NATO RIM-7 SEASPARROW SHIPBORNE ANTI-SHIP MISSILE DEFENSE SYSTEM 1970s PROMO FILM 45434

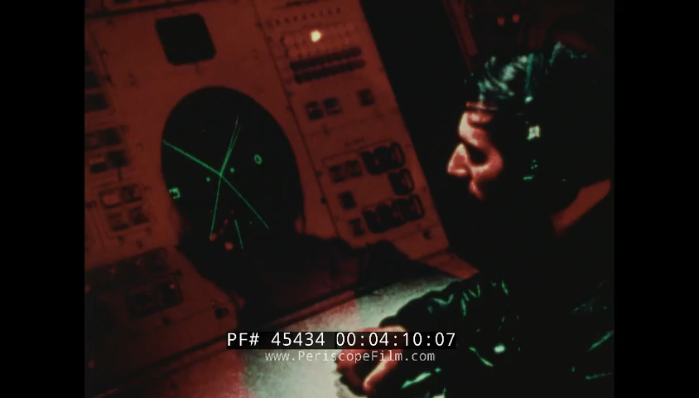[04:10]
The focal point of the fire control subsystem is the firing officer's console, which permits the operator to monitor and control the progress of the engagement. It contains a computer-driven engagement situation display,
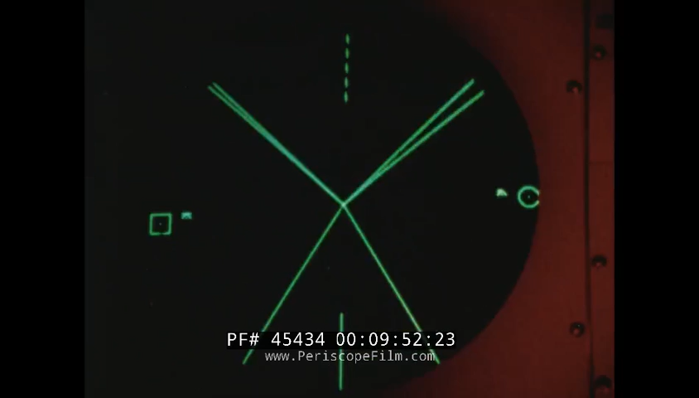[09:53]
Once the system acquires the designated target, it enters the track mode.
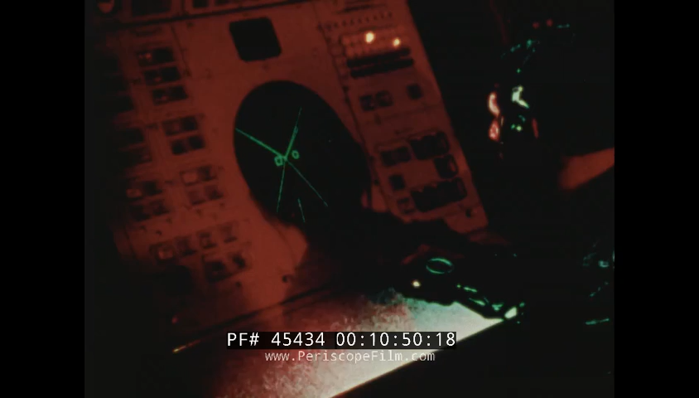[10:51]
A computer casualty mode enables the system to track and engage targets when the computer is disabled.